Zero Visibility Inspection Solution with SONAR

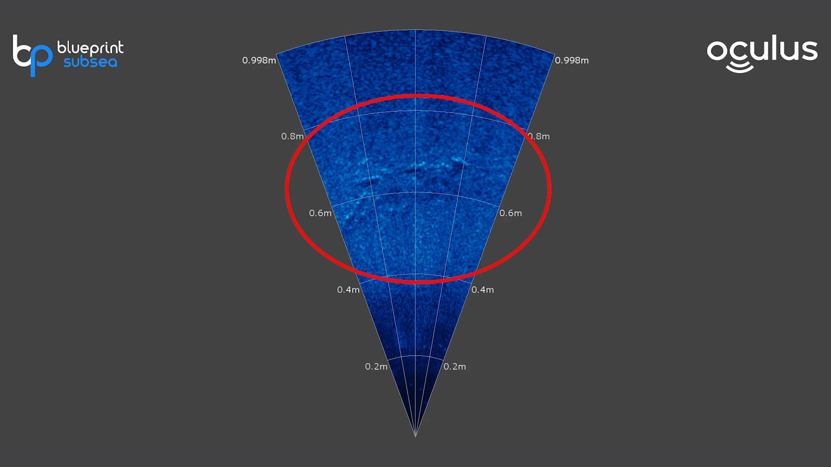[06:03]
well as looking a little bit closer with a shorter range at the very end and you'll notice here when we zoom in that there's a little bit of spalling taking place every time we noticed an artifact like this I pause for a moment look at the range of how far away it is from the end of my sensors I call out for chainage the worker
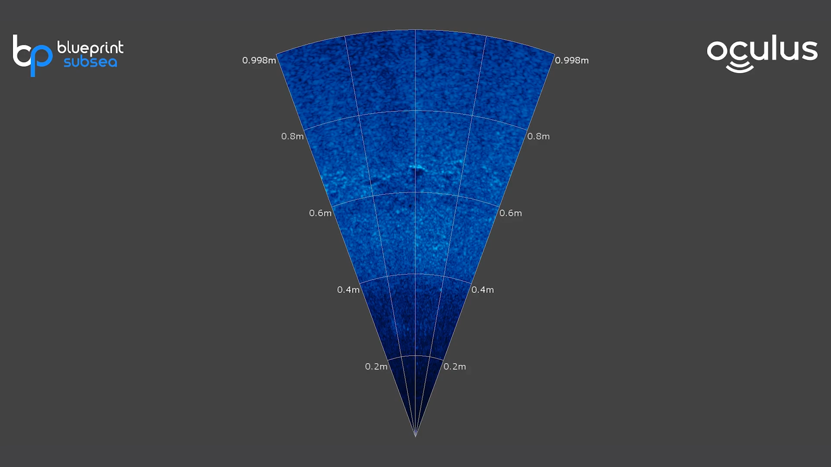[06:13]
who's standing at the tether counter would read out the exact distance and then we would add to it the distance of that artifact in front of the ROV
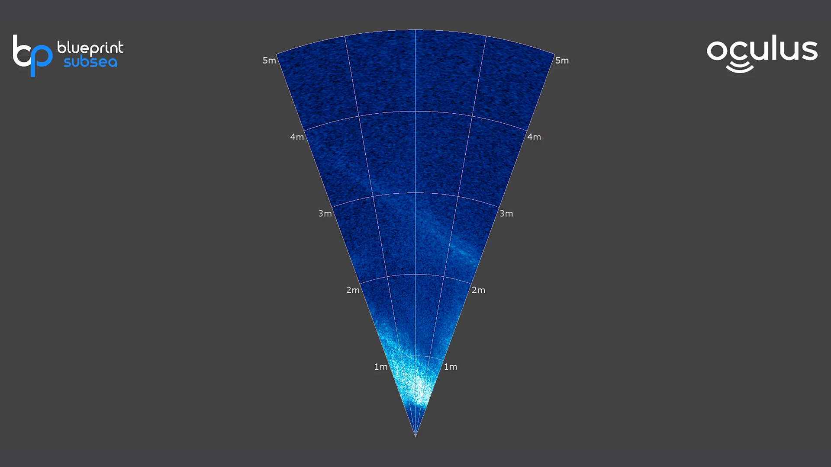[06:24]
now here's a another moment in the inspection so we descended down a different shaft you can see my tether they're coming out of the bottom of the shaft and we're looking at the intersection between a shaft and a tunnel that goes all the way through it this is something of value because this is a potential weak point in the structure and we did notice a little bit of spalling right on that edge so I can line my camera up and I can zoom right in and for stuff like this where you want to get a good feel for what
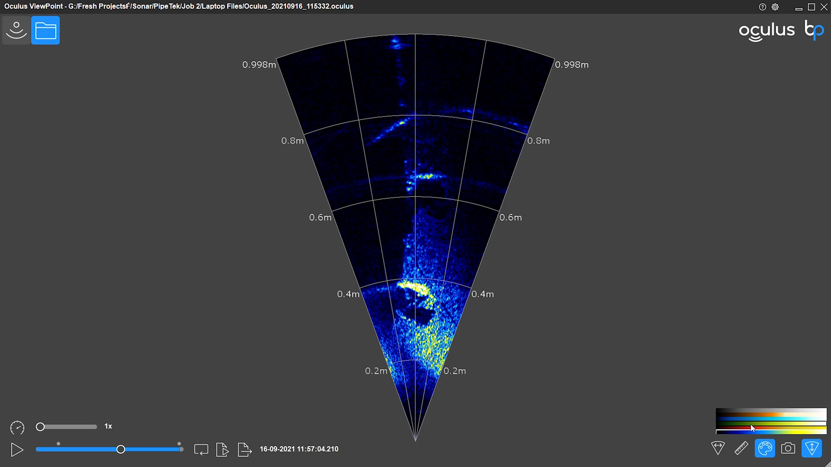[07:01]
it is and how big it is we can actually use our sonar logs in post or in real time while you're viewing the sonar on a laptop you can use this basically the same tools in the software you can switch through different color palettes and you can use your ruler tool to take measurements at a resolution of one
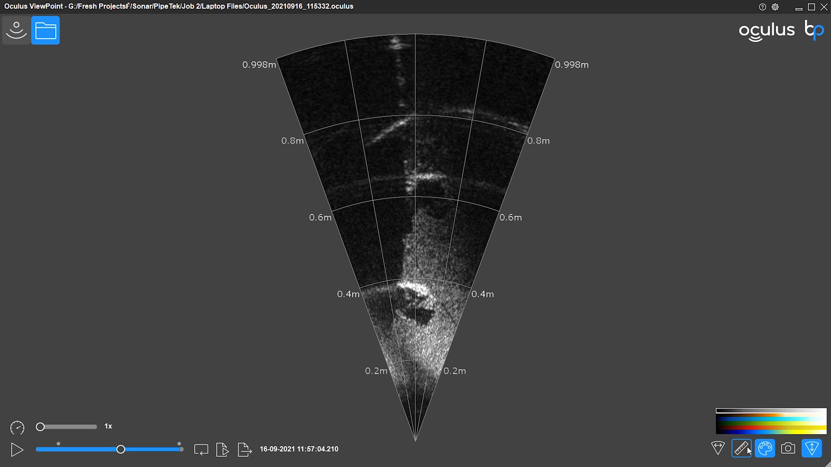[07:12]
centimeter so it's a pretty accurate measurement that you can do in post or in real time now when we popped at the other end of one of these tunnels we ended up in a large reservoir basin so this is basically collecting water so that we don't have excessive outflow and there's a number of sump pumps there's three sump pumps in this image they're off to the right some of those vertical structures with chunky stuff
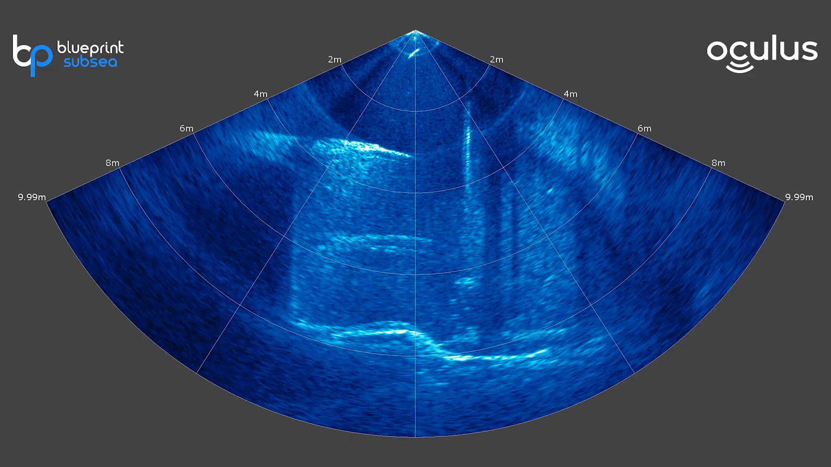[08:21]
as little as half a meter or even less so we did a little bit of a general survey doing our best not to get tangled in any of the cables from the pumps but using the sonar we were able to see our way around so I bring the sonar up to zero degrees so it's pointing straight
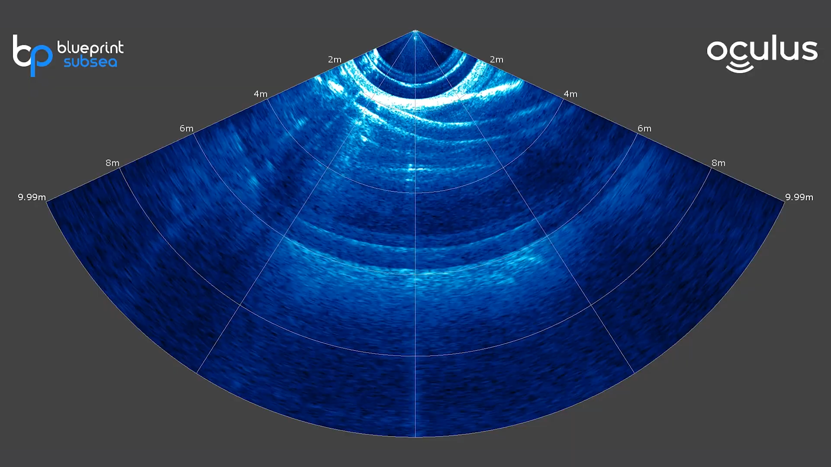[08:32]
ahead so now that curved line that's curving down to the left that's the wall of the shaft like it we've got a big cross section and these funny repeating long shadows those are internal
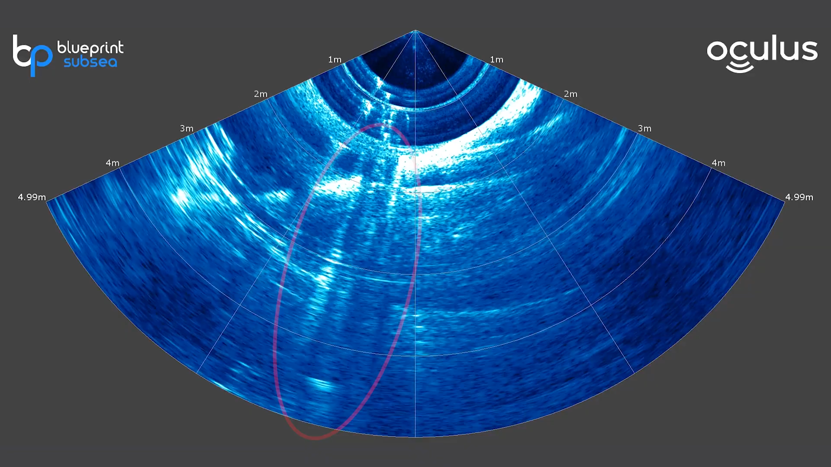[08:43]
reflections between the pipe and the wall when I angle this sonar down a little bit it becomes a little more clear what we're looking
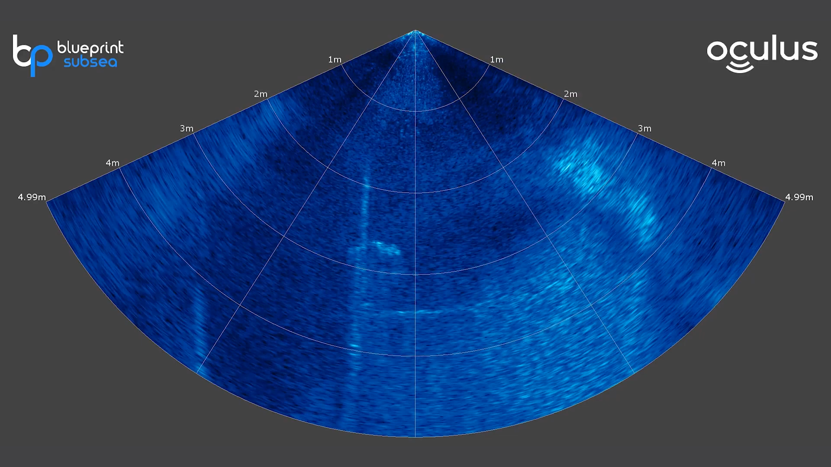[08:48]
at we can see here we can see detail of chain and some cables hanging down as well as the brackets which are holding that pipe to the wall descend a little bit and can sort of angle that sonar up and down again we're looking at the same pipe here with some of the same equipment but I'm seeing how they all attached to the top of that pump there's a chain there's even an obvious large link there right in the center of the chain this was not a
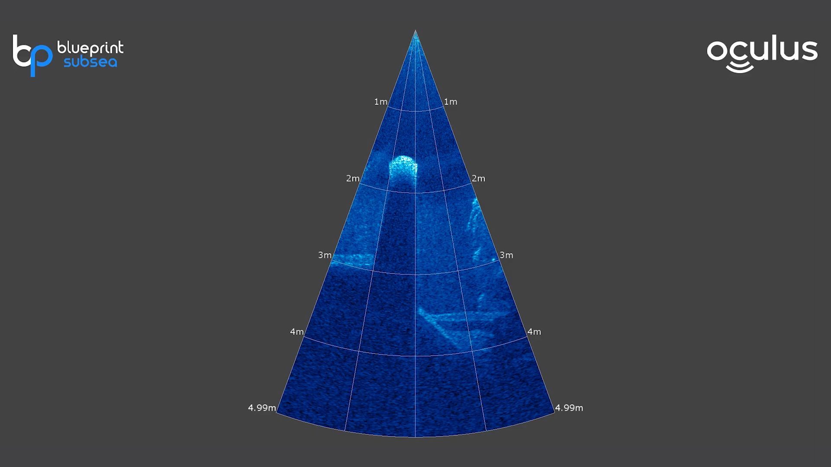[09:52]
in this shot we did an outward facing orbit with the sonar paint pointing down looking for artifacts in that shaft
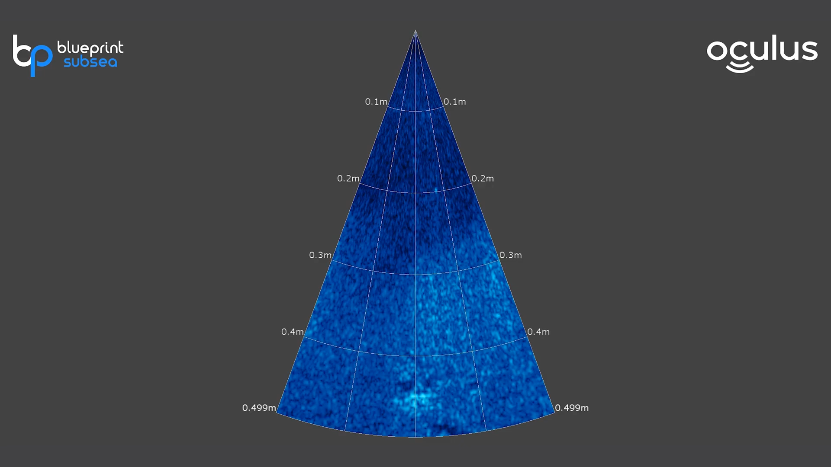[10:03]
wall so here you can see there's a bit of a crack and above it there's actually a pit so we got close zoomed right in took some measurements of its location and its size and noted that down now there's one more story that I want to tell before we close off for today and at the start of one of the days there was an engineer taking some lidar scans of the space above
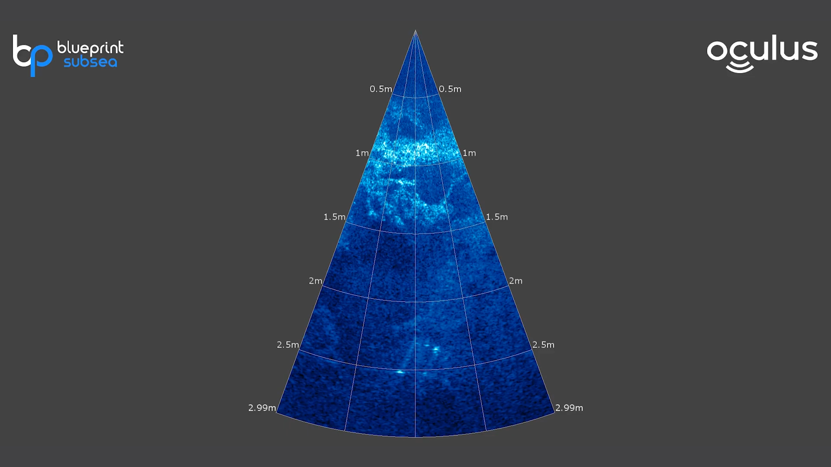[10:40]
the water in one of the shafts and unfortunately his tripod broke and the lidar scanner fell to the bottom of the shaft so I was able to pilot the RV to find it but I couldn't get a good grip on it because it didn't have any it was it was a pretty smooth object and it was very very heavy so it would slip out of my grabber but
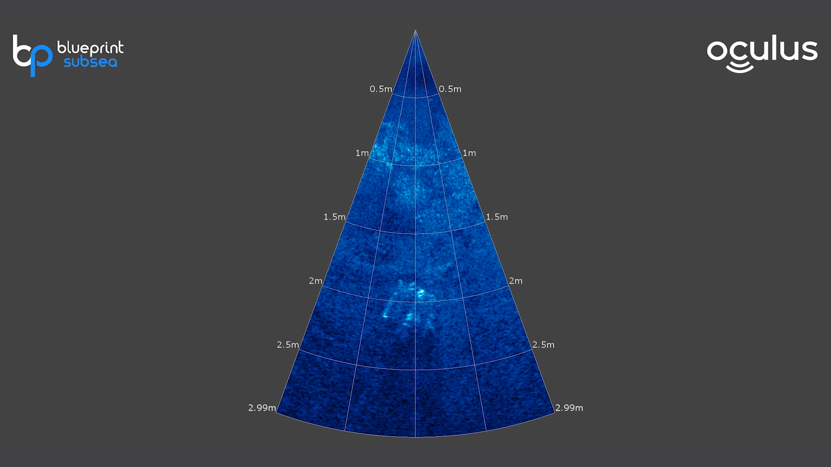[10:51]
they lose stuff down tunnels all the time so they had a cable grab so this this large claw on the end of two ropes and when they pull on one rope the claw closes around
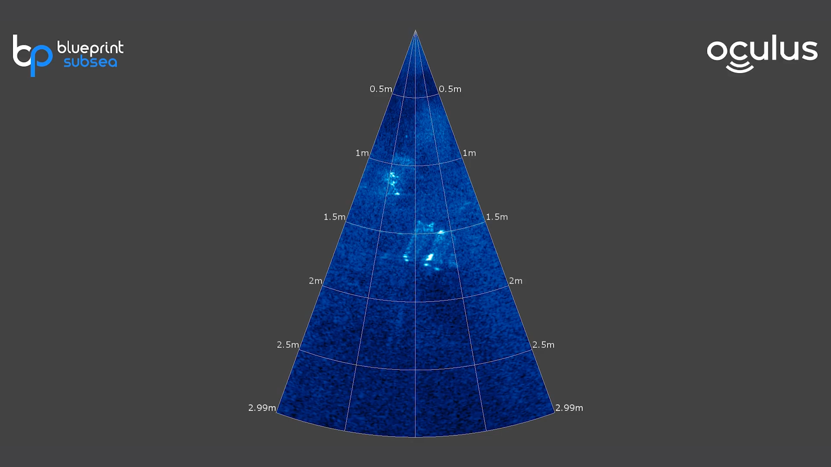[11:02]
an object and you pull on the other one it opens so you can see here what I was able to do was get the ROV into a position where I could see the sonar or sorry the lidar device and then guide the position of the rope from the surface so that they could grab onto that structure they did manage to catch it and they dropped it and so it landed sort of pointing up leaning against the wall so
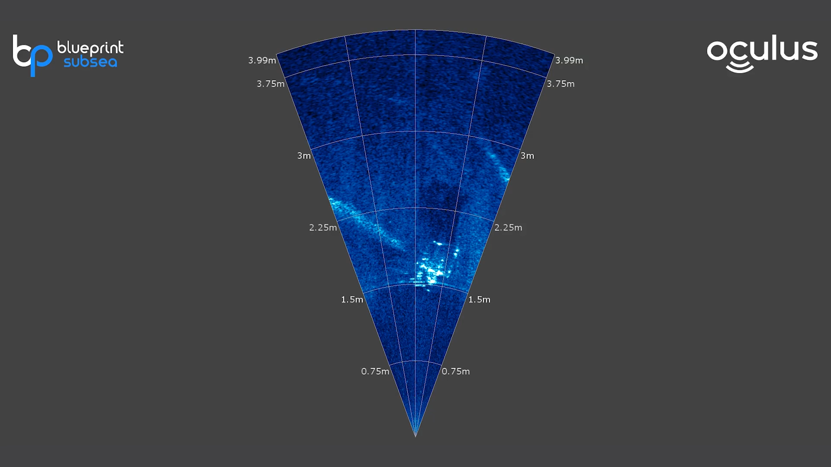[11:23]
in this image my sonar is actually pointing up and this is it leaning against the shaft wall and you can see they managed to get a hold on it and then I followed it all the way up to the surface